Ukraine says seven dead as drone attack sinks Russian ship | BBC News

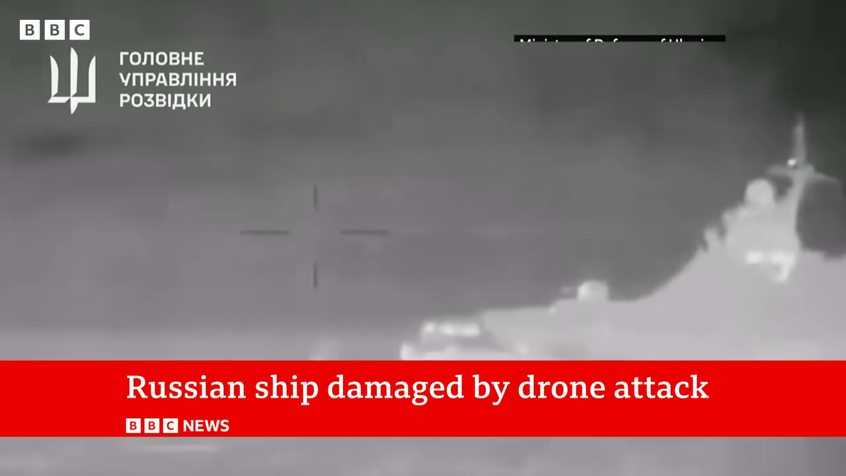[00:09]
Ukrainian military intelligence says the vessel, the Sergei Kotov, was hit near the Kirsch Bridge, connecting Russia with occupied Crimea. This video was posted on social media and it appears to show the moment of explosion. A Ukrainian military intelligence spokesman says the ship has definitely been destroyed. Russian officials have yet to comment. Well, let's go live now to Kiev and our correspondent, Abdur-Djalil, Abdur-Rasolov.